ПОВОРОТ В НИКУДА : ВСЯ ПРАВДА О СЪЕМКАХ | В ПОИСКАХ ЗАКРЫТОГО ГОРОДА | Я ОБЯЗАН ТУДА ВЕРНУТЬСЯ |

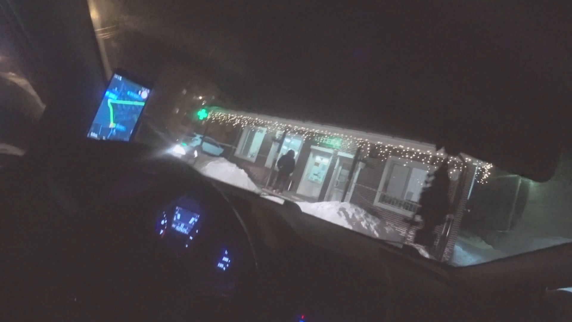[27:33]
Аптека номер два, надеюсь, ты мне поможешь. Очень надеюсь. Погнали. Мы куда-то прям хорошо,